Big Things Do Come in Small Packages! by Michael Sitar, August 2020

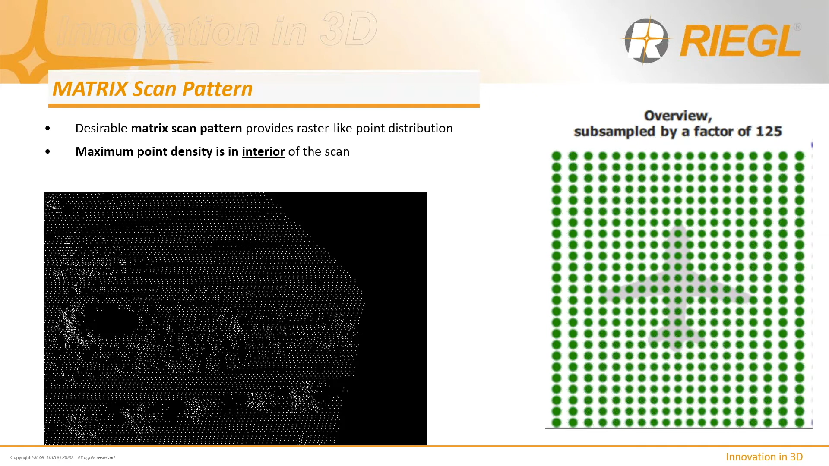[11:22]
consistent target resolution capability even at the scan ends. There is little reduction in resolution from the center of the scan outwards based on the matrix scan pattern and resultant point distribution. The point distribution can best be observed using RI parameter, our emission parameter software, for determining the appropriate scan parameters for various sensors and applications.
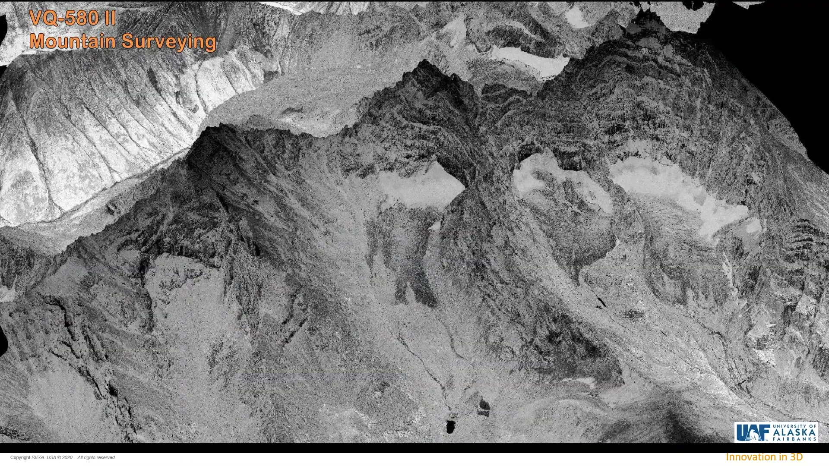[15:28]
And this is a point cloud of
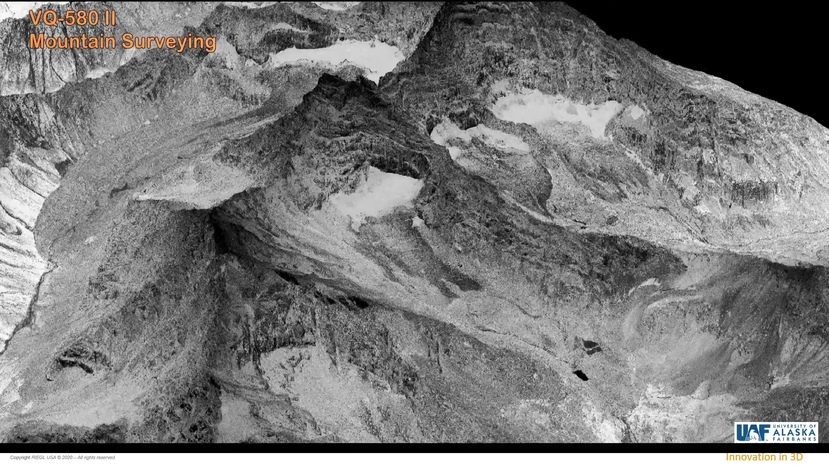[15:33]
another glacier that the University of Alaska has collected. And so they're utilizing the 580 sensor here,
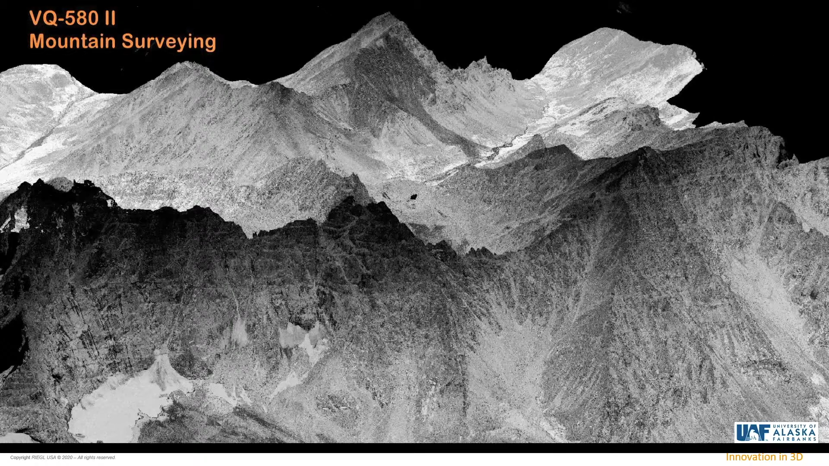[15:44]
and it is still more than capable of flying mountains and getting excellent results at high altitude.
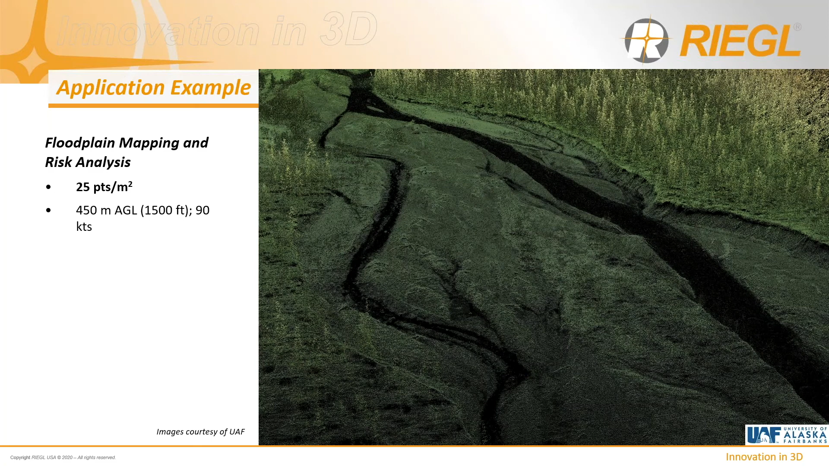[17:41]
They're flying about 450 meters, 1500 feet, and their objective was 25 points per square meter. This is one edge of the project area that you can see the river there and you can see the valley. And of course, the actual river channel is somewhat obscured by the overlying vegetation.
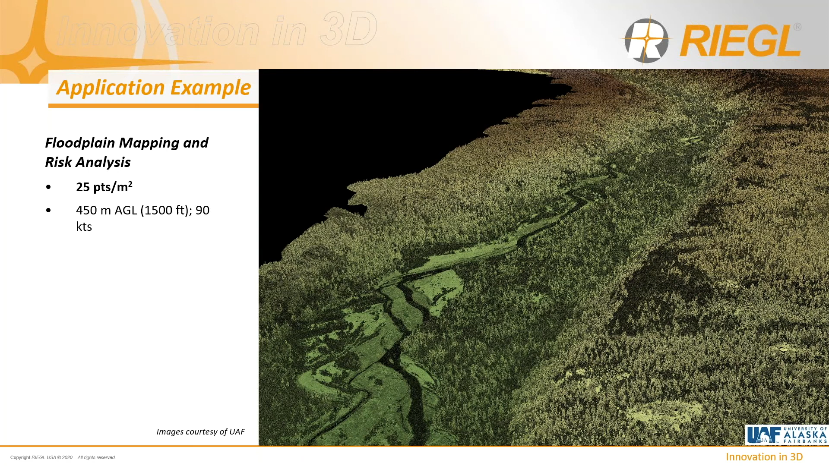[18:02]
And if we run some classification algorithms, we can see the ground topology underneath via the bare earth DEM.
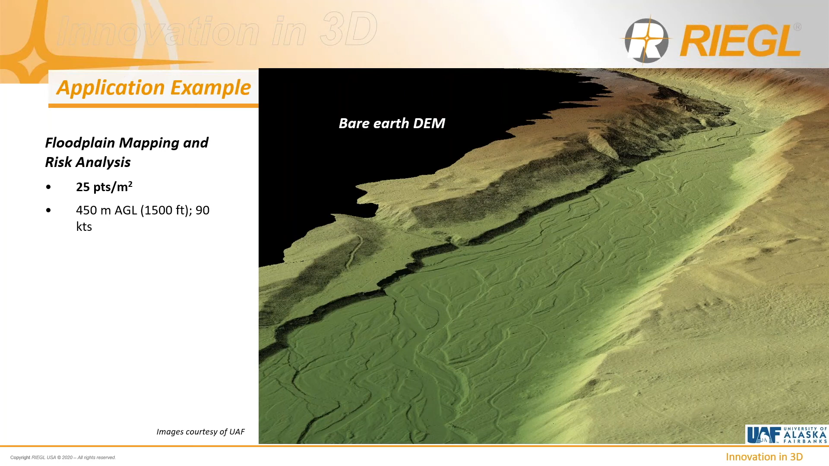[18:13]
So, excellent vegetation penetration, very high quality data, and high density from an aircraft. Here's another installation example from G01, in this case on a BEL 206.
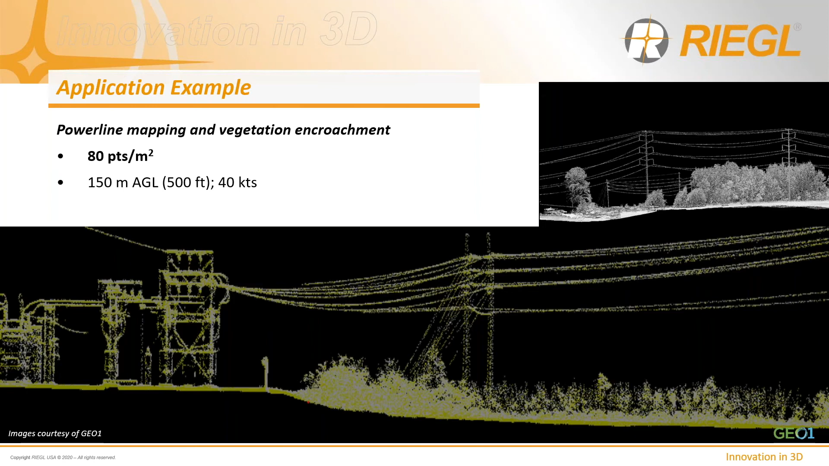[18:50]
You can see here they were traveling about 40 knots, 500 feet above the right of way, collecting 80 points per meter squared. Another application example, again, provided by our client, the G01. They're here. They had an opportunity to collect some data in Hong Kong at the Kai Tak Airport
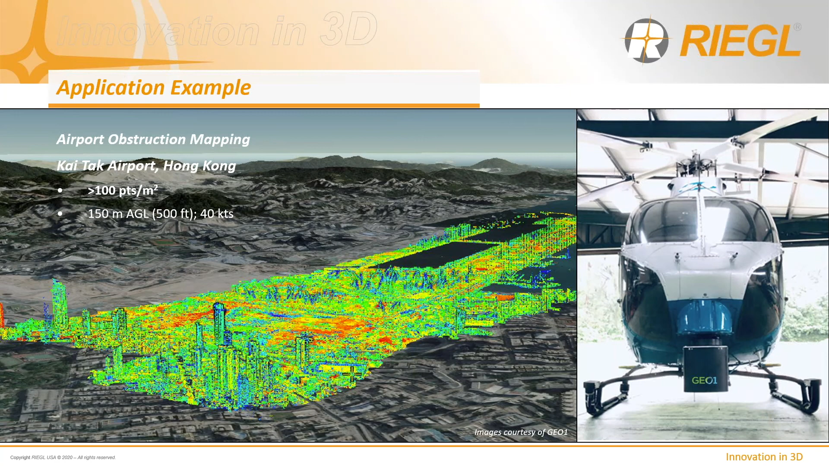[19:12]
and are looking for some obstruction mapping and some redevelopment on the runway itself. And in this case,
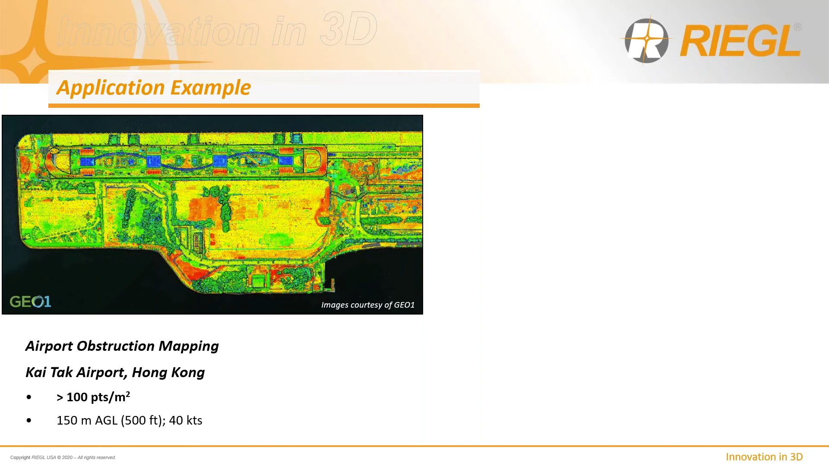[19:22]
you can see this is a colorized map showing the height model associated with the data that's been collected. Very high resolution, 100 points per meter square.
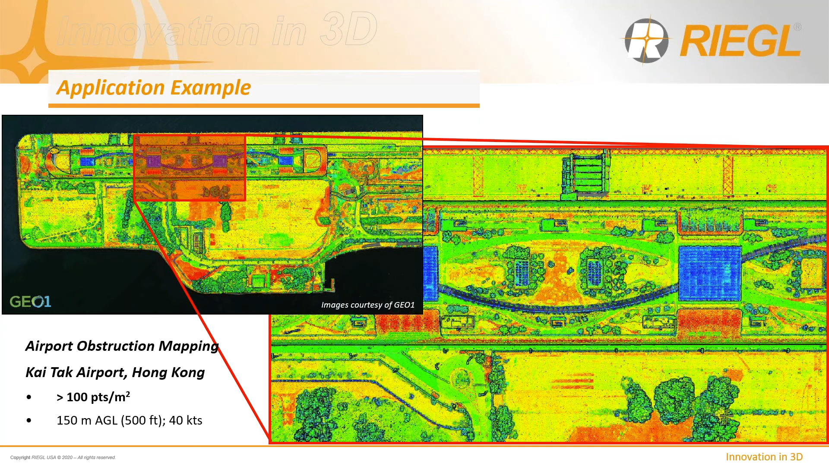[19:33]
In this case, trying to identify every vertical structure and tower. So in conclusion, you know, we have the VQ48 and the 580 are small mid-altitude sensors,